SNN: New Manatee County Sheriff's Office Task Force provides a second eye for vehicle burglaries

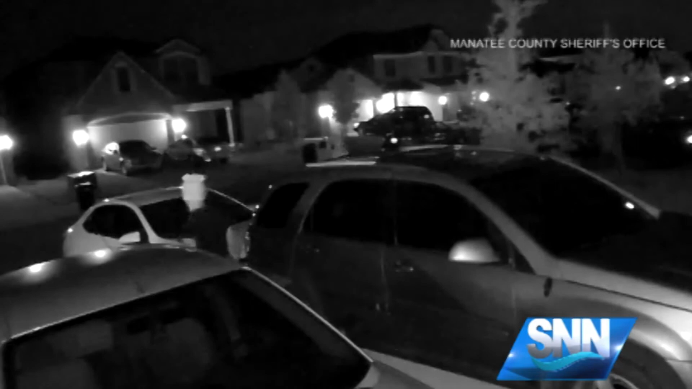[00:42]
Three or four people going up and down the street and just checking cars, and that's what they do.